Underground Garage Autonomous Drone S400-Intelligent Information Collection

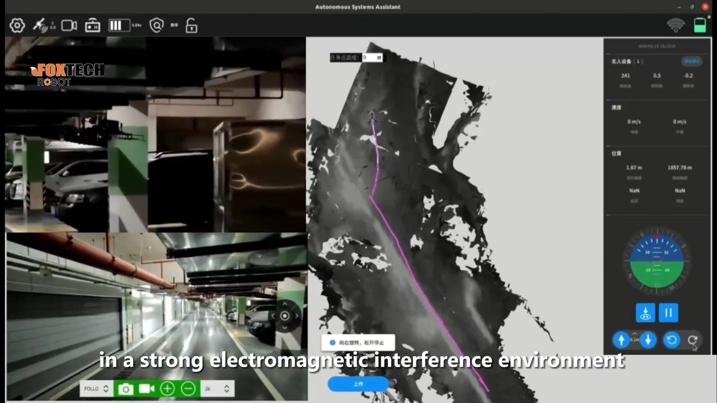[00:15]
Using this drone you can carry out autonomous
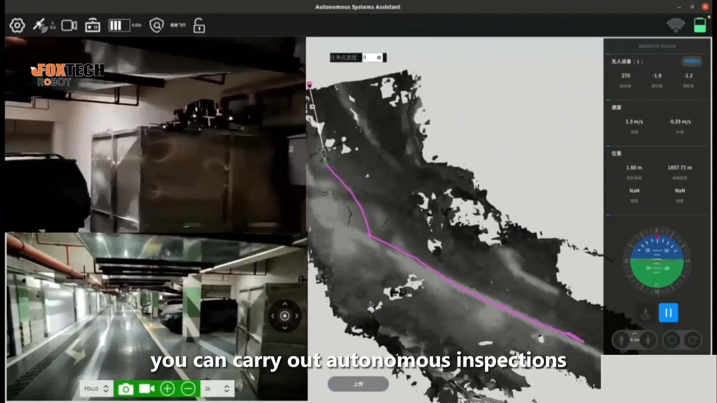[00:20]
inspections of vehicles and firefighting facilities in underground garages without satellite signal coverage and the need for professional pilots which can transmit the
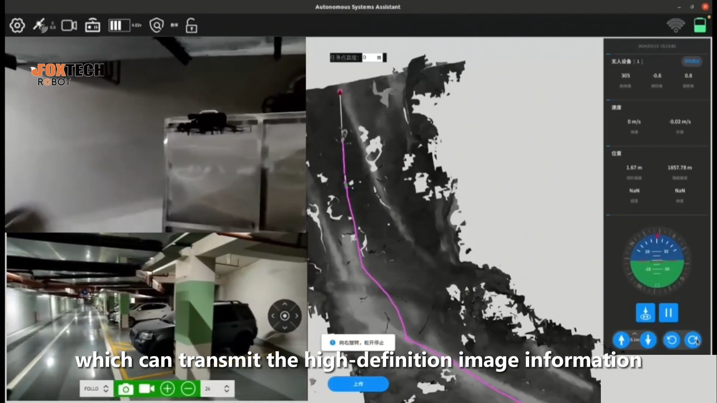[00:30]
high-definition image information of the inspection to ground staff.
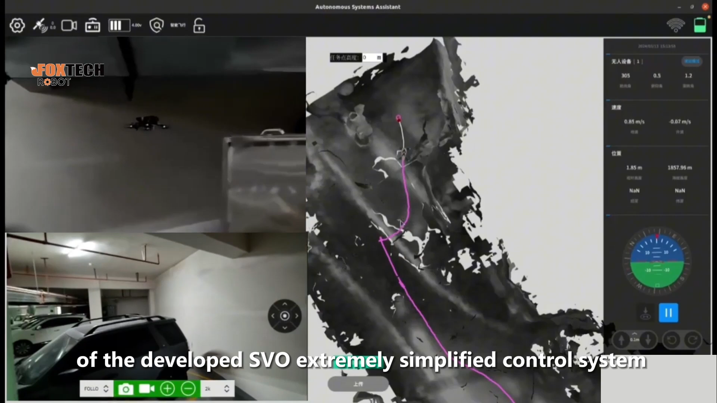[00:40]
SVO extremely simplified control system and the 400 drone can
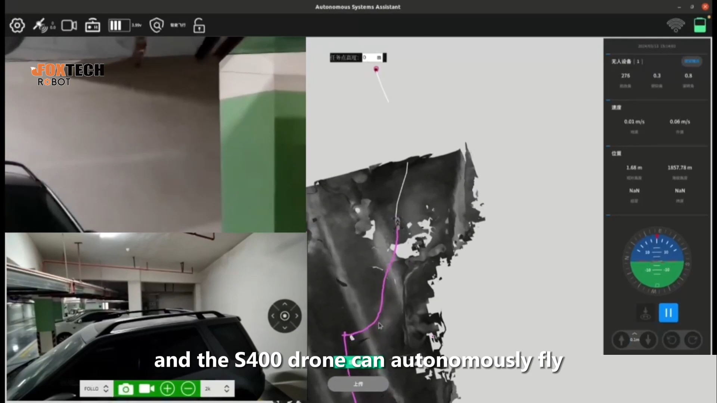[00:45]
autonomously fly to the target location to carry out work.
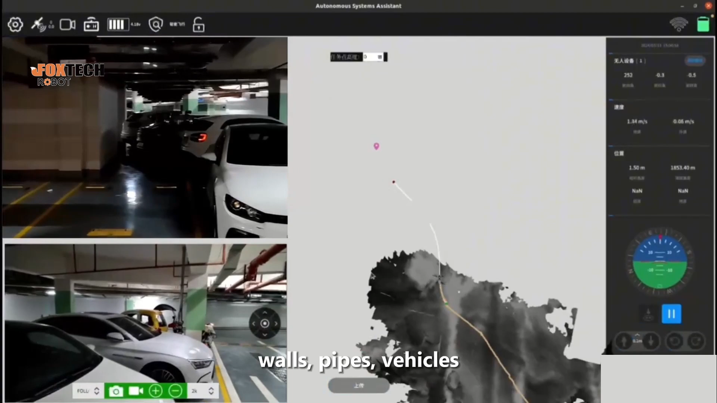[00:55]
walls, pipes, vehicles, and pedestrians helping garage managers to perfectly complete
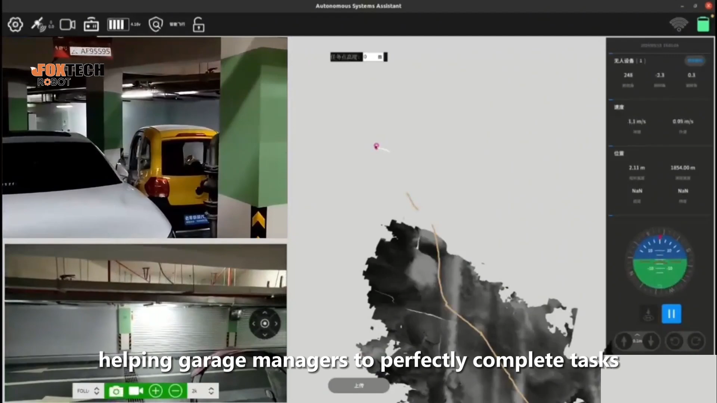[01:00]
tasks such as inspections and information collection. . . . . .